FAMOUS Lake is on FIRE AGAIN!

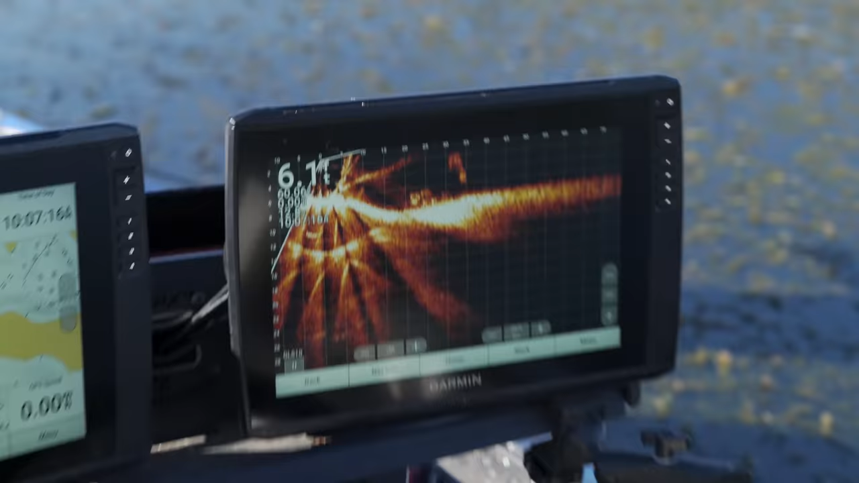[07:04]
That one, yeah, look at the tail. You can see the whole. That's what I'm saying. I saw that. You know what I'm saying now? Yeah. I saw, like, the tail.
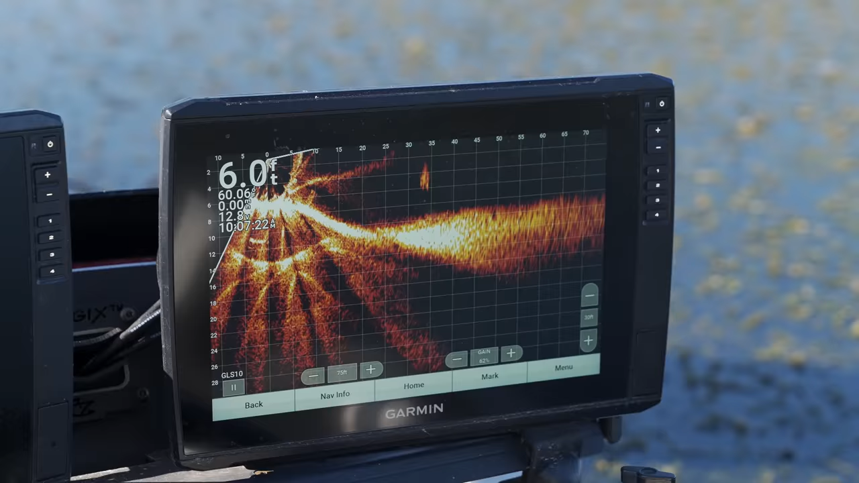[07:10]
On screen: depth 6.0 ft
He's swimming that way. Yeah. Like, that's a whole other level of big, dude. That's Moby Dick. That's what I'm saying.